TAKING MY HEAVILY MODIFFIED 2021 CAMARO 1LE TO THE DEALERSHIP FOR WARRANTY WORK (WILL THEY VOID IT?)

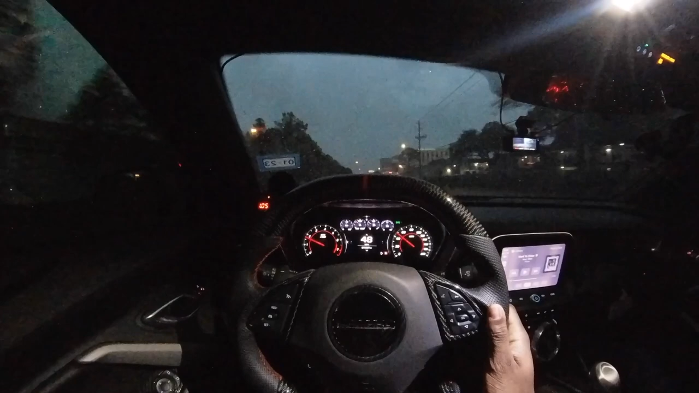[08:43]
as y'all see it is in the middle so the car is nice and straight but yeah man um i'm probably gonna go ahead and end the video here like i said it's raining it's rush hour traffic right now it's 646
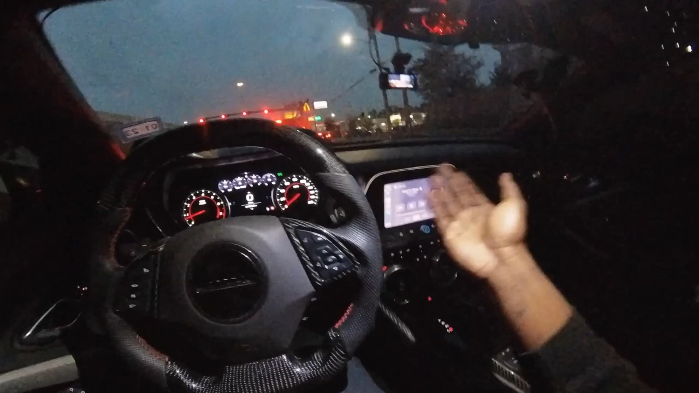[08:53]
at night so everybody's on the road there's no opening and i'm not about to drive all the way to mexico to do one or two hits you know i'm saying so i'm gonna go ahead and close this video here if you're new to the channel